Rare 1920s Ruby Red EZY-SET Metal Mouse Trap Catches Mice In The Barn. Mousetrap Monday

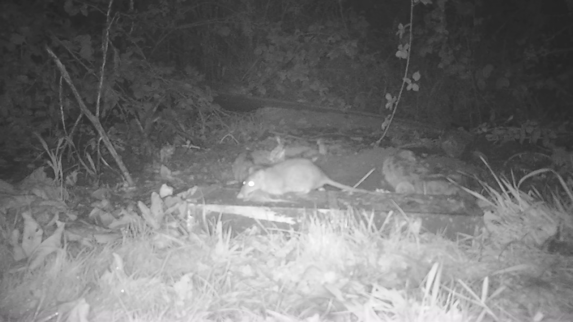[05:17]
Well, that huge brown rat at the compost pile has become very quick at snatching up the mice we catch.